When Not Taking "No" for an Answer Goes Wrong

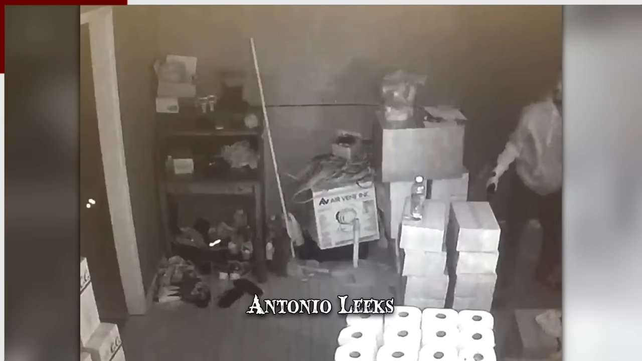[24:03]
was staying with a housemate at a spring drive home when the incident occurred at around 4 AM. Three men forced their way into the residence, looking for cash and valuables.
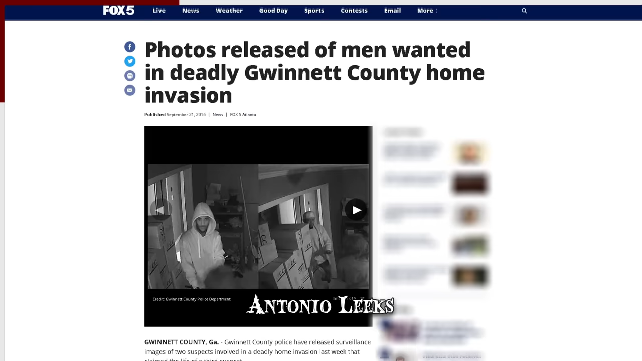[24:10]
Chen initially tried alerting the police but the call didn't go through.
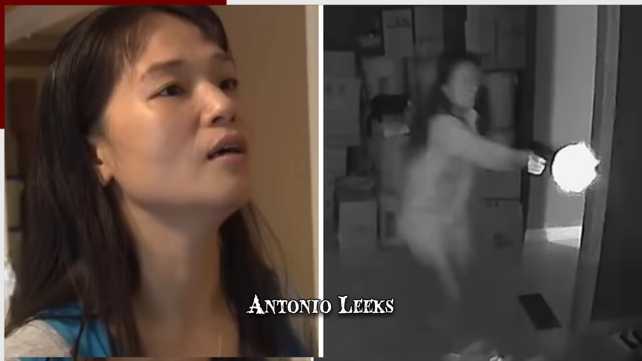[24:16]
She then took her handgun, which was reportedly a gift from her husband, which she'd only used once before at a firing range.
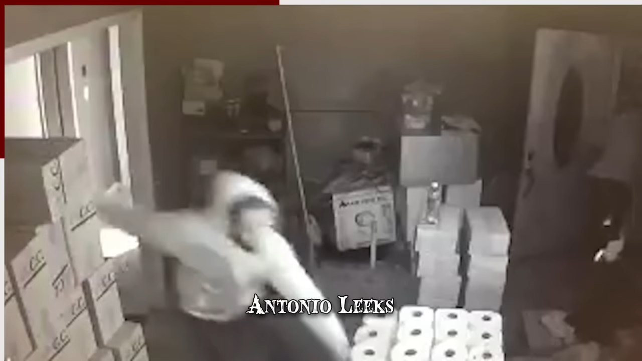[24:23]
While still in her nightclothes and with the cell phone pressed to her ear, she engaged the burglars in a shootout.
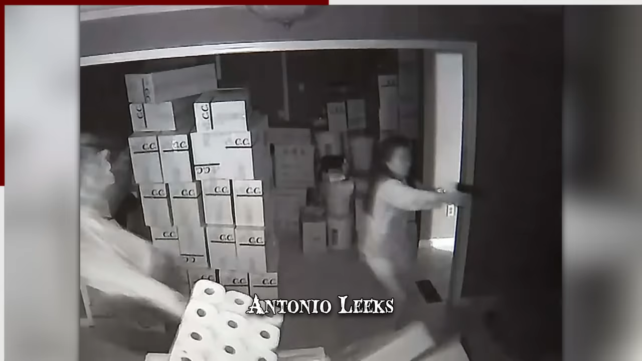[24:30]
The men tried to return fire but Chen was unwavering in her defense of the home and kept shooting at them.
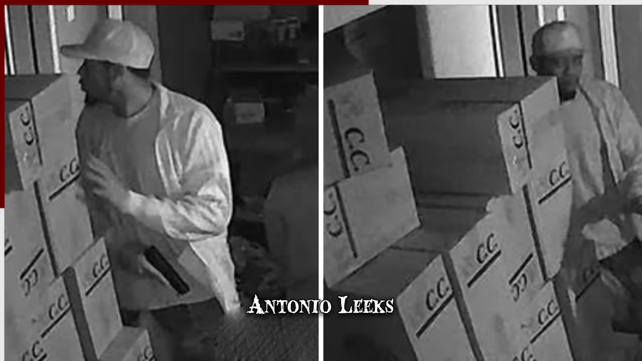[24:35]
Even as bullets were whizzing past her, one of the burglars, desperate to escape the home, ran through a glass pane.
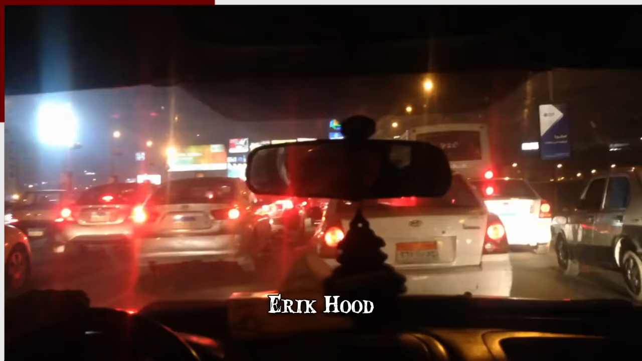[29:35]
Their identities were not revealed by the authorities. Hood encountered traffic further down the road and the parents caught up with him at a red light.